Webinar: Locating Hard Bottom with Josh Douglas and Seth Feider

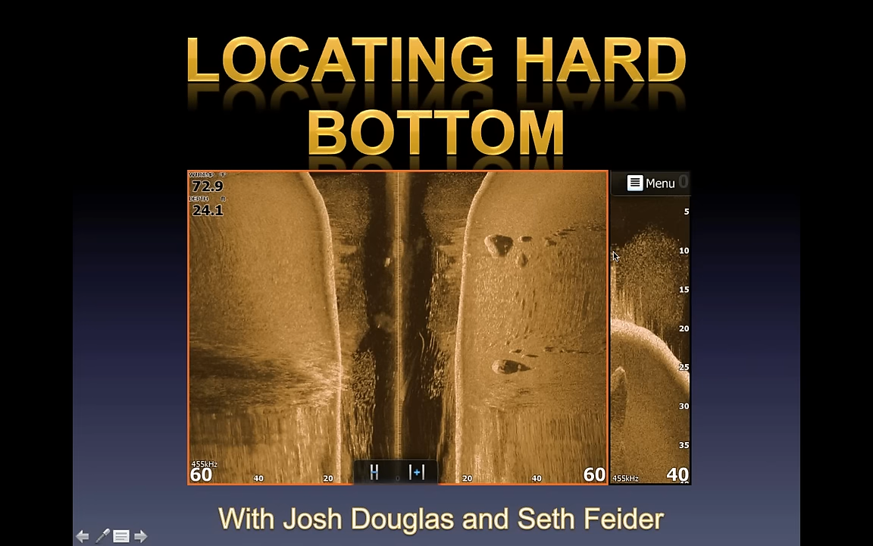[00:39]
title title locating hard bottom this can be spotted bass small moth or large moth bass and all that in between so we're gonna get started
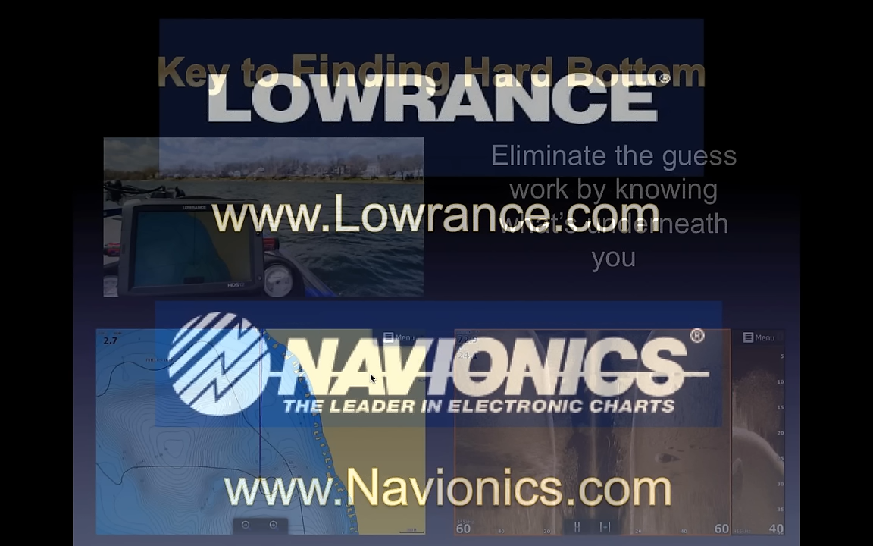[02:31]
i want to thank lawrence and navionics put together some of these screenshots that they come off of lawrence unit and
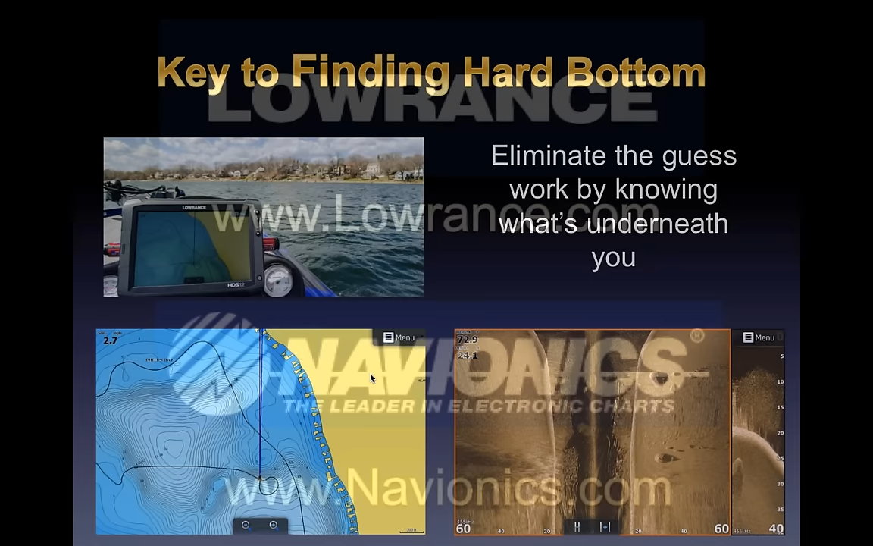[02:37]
navionics mapping so i want to thank them first before we get going keys to finding hard bottom uh you want to eliminate the guesswork by knowing what's underneath you and that starts with mapping um knowing what's underneath you you can see in this top left photo that i can't uh you can't see a point there but the one underneath it the navionics map shows that there's a point underneath there you would never be able to tell by looking at the bank and the screenshot in the bottom
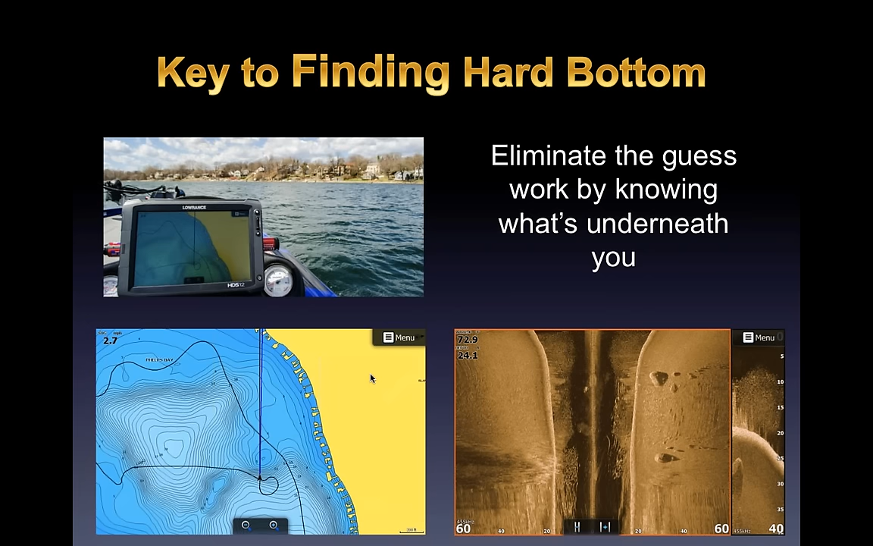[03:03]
right shows my structure scan image of bait fish predator fish rocks
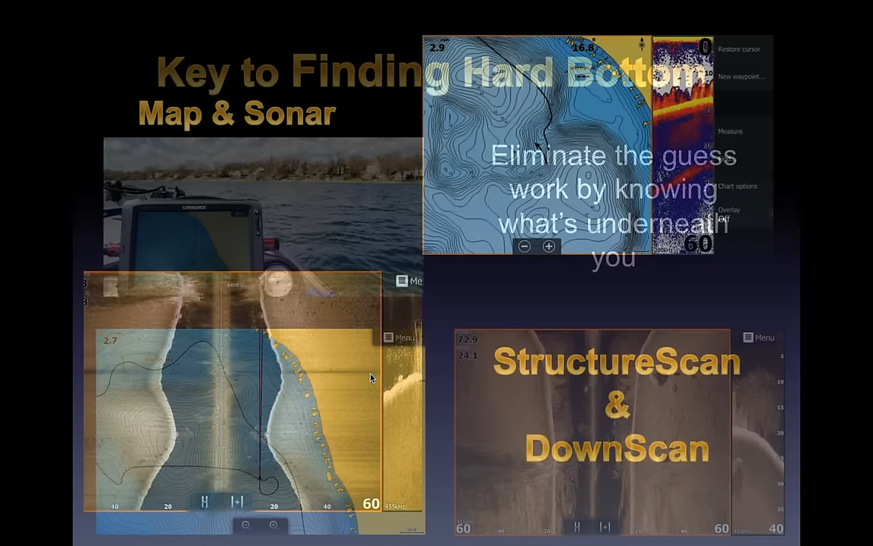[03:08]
grass everything you want to catch a bass um there's some key key deals going on you know you got your map your sonar your structure scan and down scan and we've had numerous people chime in or send in emails and requests that we also we get a little bit where we're using more high-end equipment when we're out there uh but a lot of our listeners are are having you know more of your entry level equipment and so it's very important that we try to correlate that in between
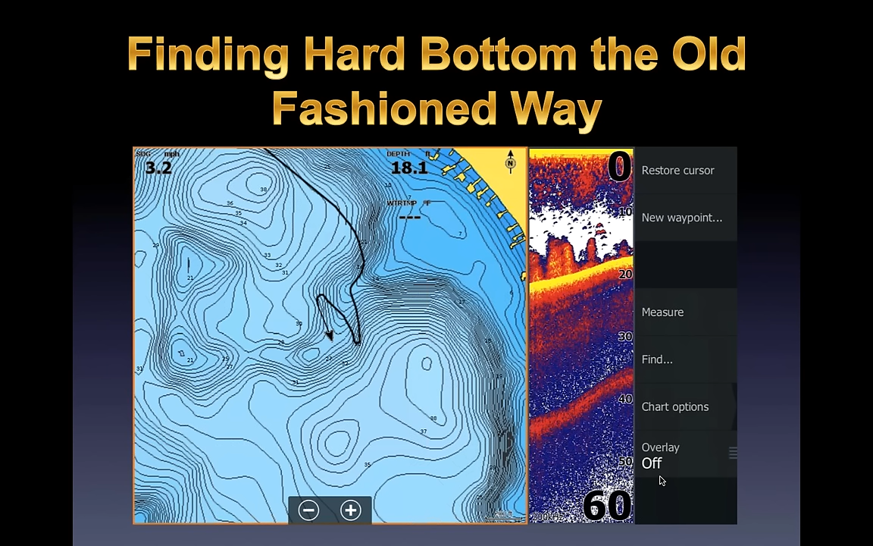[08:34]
On screen: depth 18.1 ft, speed 3.2 mph
the depth you're looking in so if you're in uh 15 feet of water you need to have your depth range set more than 30 40 feet something like that where it'll show that double echo if you have it set on auto auto depth range you'll just be looking at the bottom and miss this sometimes you can even get a triple echo it's got to be
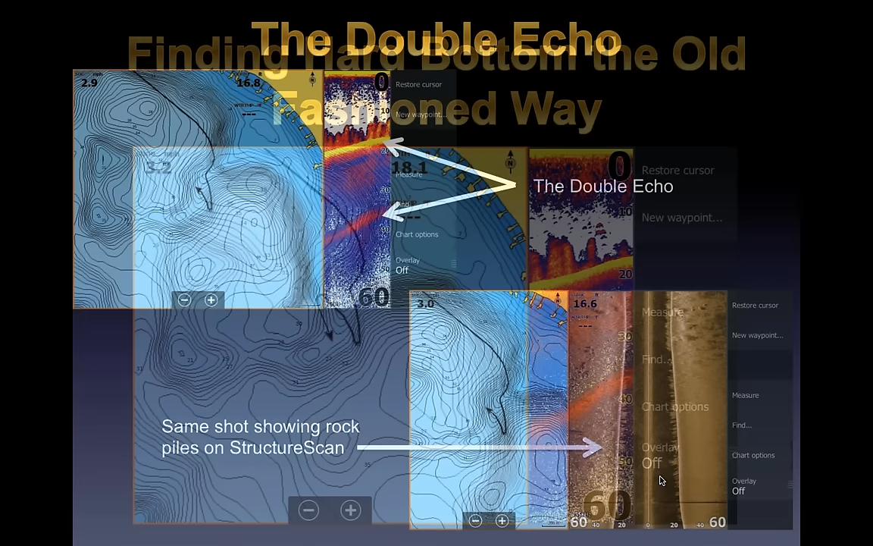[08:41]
real hard the right situation going on but you can see in this picture and i'll go to the next one here's showing that double echo that real hard double echo on the top left and if you look at the bottom right photo
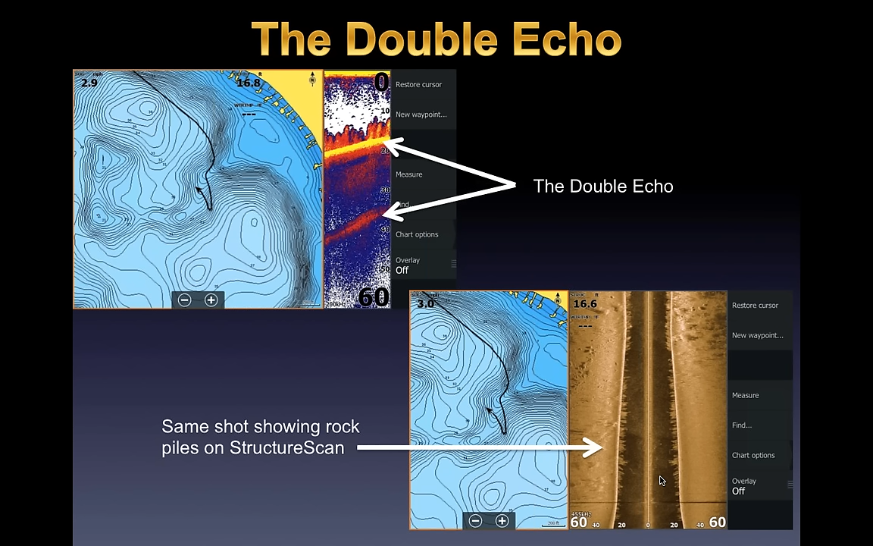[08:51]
that's the exact same shot but i captured it also with my structure scan you can see all the boulders that are scattered throughout that little spot got some grass it has the ability to blow through the grass and be able to tell that that bottom's real hard
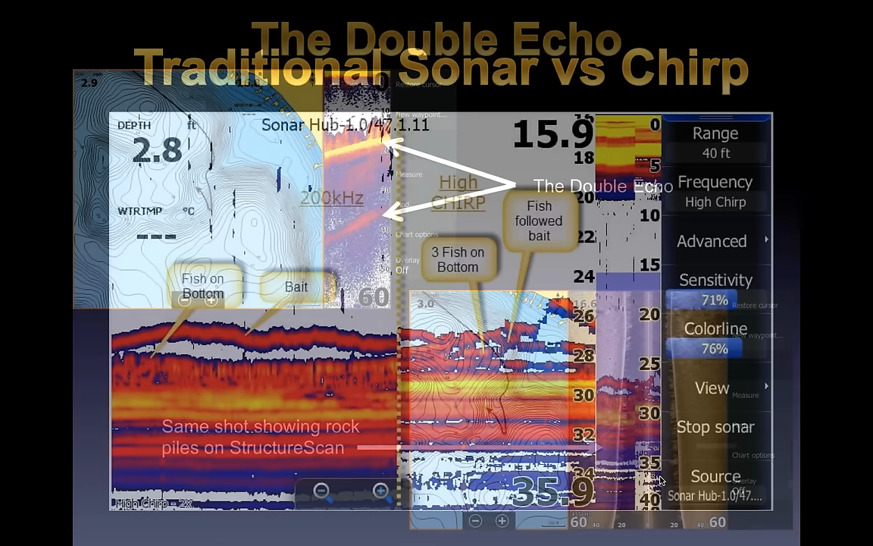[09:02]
On screen: depth 2.8 ft
uh this is this is new to lawrence this is chirp lawrence chirp actually i'm sorry chirp's been around for a very long time salt water lawrence figured out a way to be able to crunch chirp into the head of the units without needing a different transducer um at first i didn't think this was going to apply to us very much as freshwater fishermen especially bass fishermen but here in this screenshot you can see perfectly how uh it's the same screenshot we were